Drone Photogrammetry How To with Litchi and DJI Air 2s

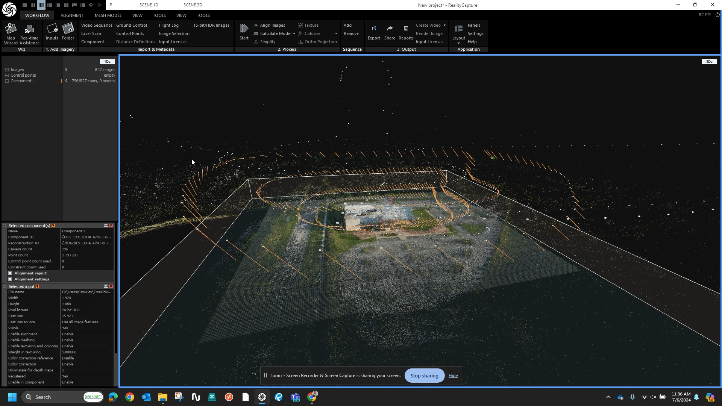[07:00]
take those videos and break them apart by segment into still images. So you can see I've got all of them imported here.
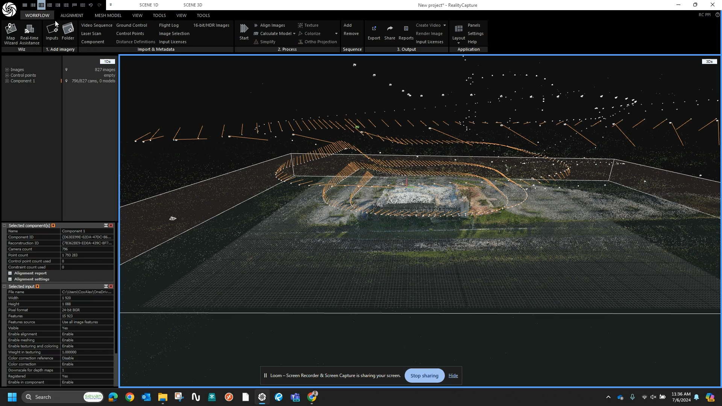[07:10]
Your first step is you come up to workflow and you hit align images, which I've already done. And it will show you where each of your images was taken. That's what these little view ports are.
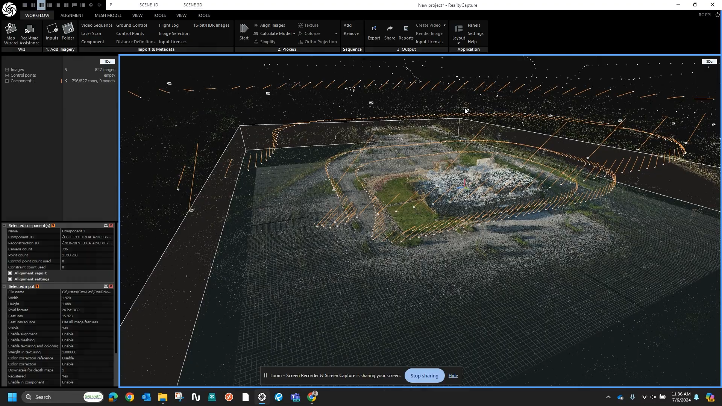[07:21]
So if I just zoom in and click on one for an example,
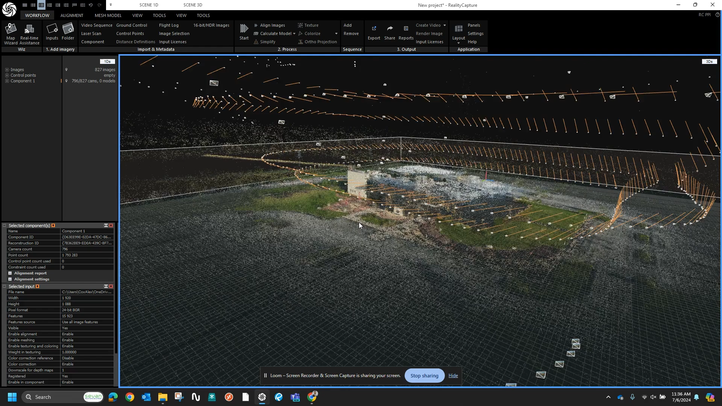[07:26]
if we were to click on this one,
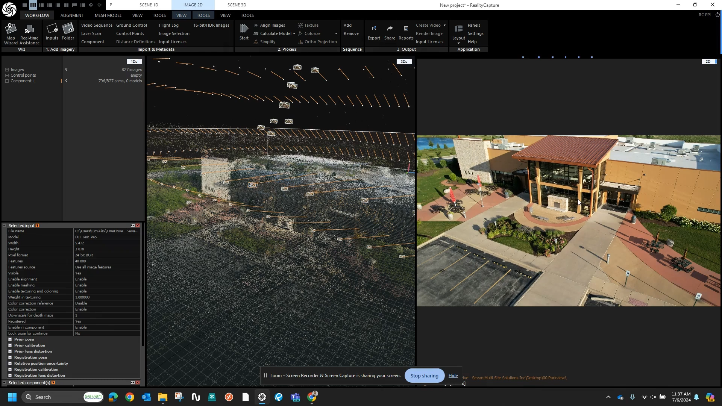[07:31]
that's the actual image that was taken and it's now being used to create the point cloud. So I'll get rid of that.
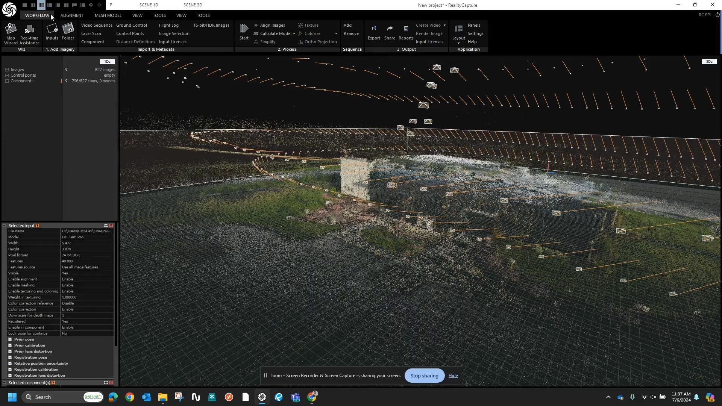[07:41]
And next in the workflow, once you've aligned your images, as we've done here, you hit start and that'll create your, your 3D reconstruction with texture, vertex colors, and it'll use all your inputs to create a model. And it takes a while.
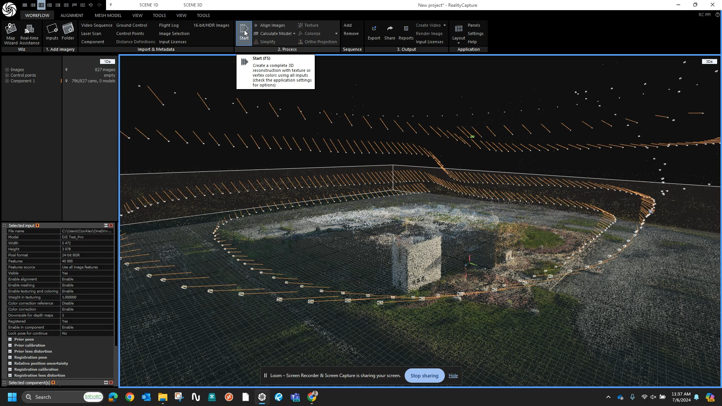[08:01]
So for this video's purposes, I'll pause this recording and jump back in once it has actually created a model for us.
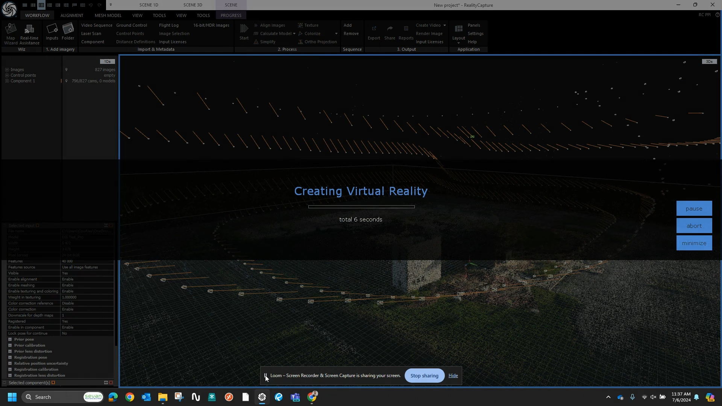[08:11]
or conversely, I know that one of the polycam models has already processed.
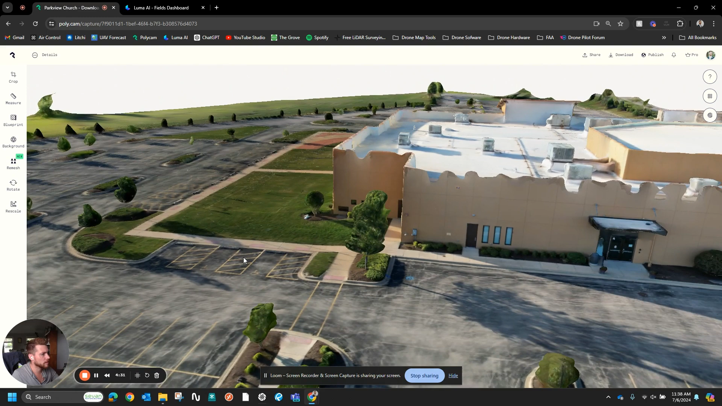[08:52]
Um, you can almost kind of see the light, the sun was up in this area. So this whole face of the building was really bright.
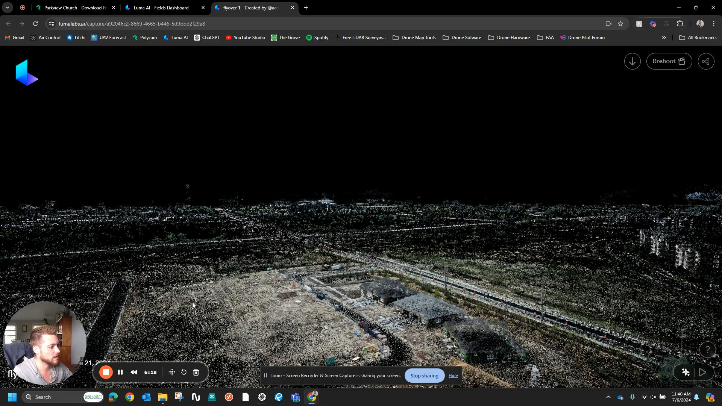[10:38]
So you can just kind of see how the pixels spread out and then the whole thing is colored.